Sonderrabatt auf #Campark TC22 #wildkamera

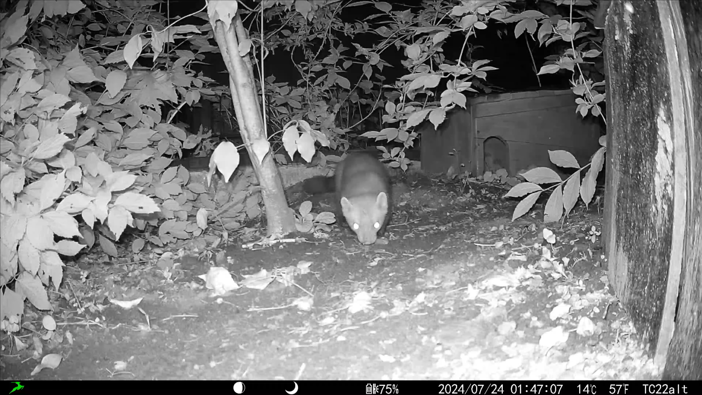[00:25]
Mehr dazu am Ende meines Films.
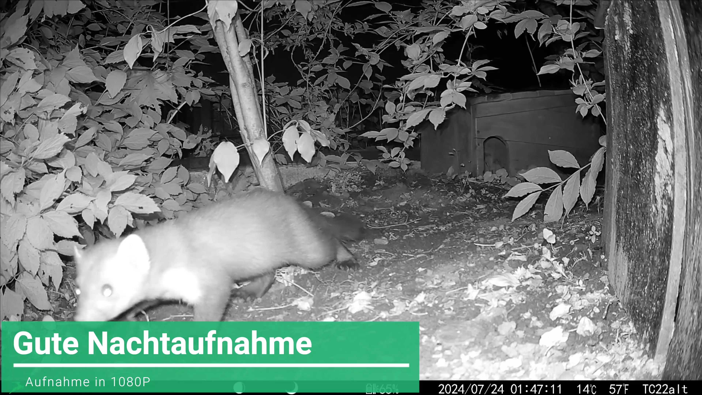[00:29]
Ihr seht hier kurz in diesem Film noch einmal die Aufnahmen, die sie macht.
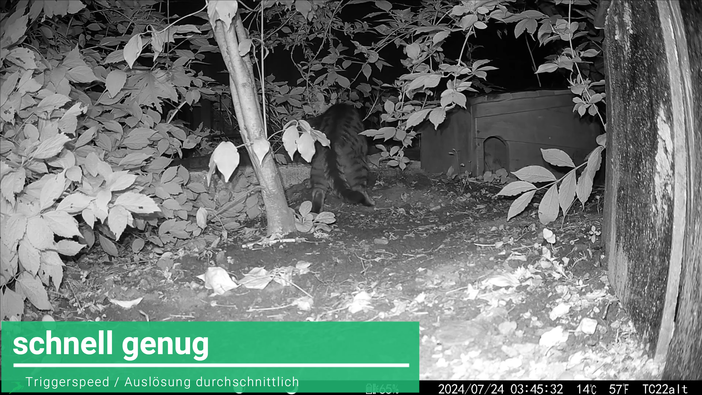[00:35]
Das sind relativ neue Aufnahmen in der Nacht und über Tag.
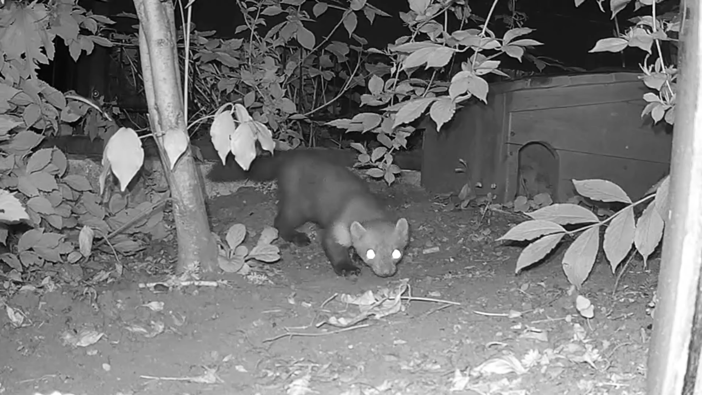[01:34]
Hier sehen wir auch die sehr schöne Nachtoptik. Also hier wurde sehr viel gehörtan im Hause Kampag. Die Aufnahmen sind in der Regel brillant
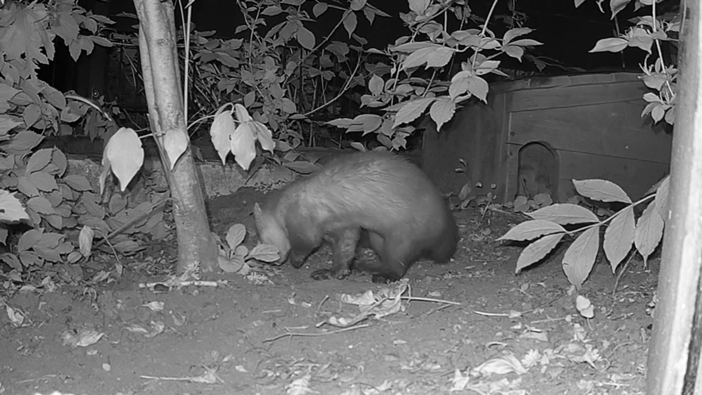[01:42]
und wir erkennen also keine großartigen Schwächenwege, da hier bei den Nahaufnahmen noch später bei den etwas weiteren Aufnahmen.
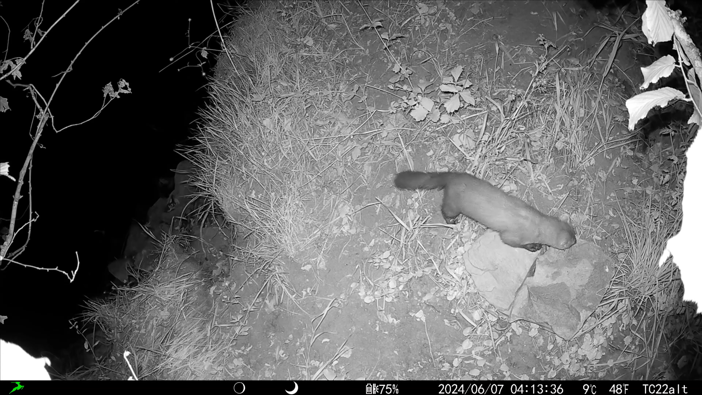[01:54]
Das ist auch wieder ein Mardapp in freier Natur. Ihr hört dahinter das Geräusch des Links vorbei, diesen Flusses und den Straßenverkehr. Nur eine ganz andere Perspektive auch von dem Nutria. Und hier wieder in meinem Garten. Wir sehen die Weitebeleuchtung. Das ist völlig ausreichend.
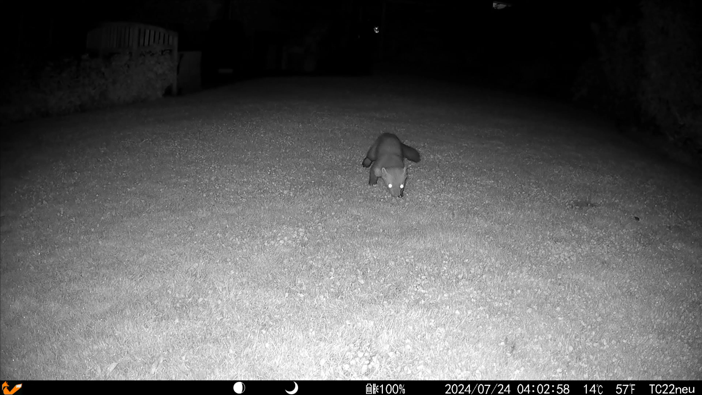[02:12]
Das sind ungefähr sieben Meter und hier relativ nah. Auch da gibt es keine störenden Spots.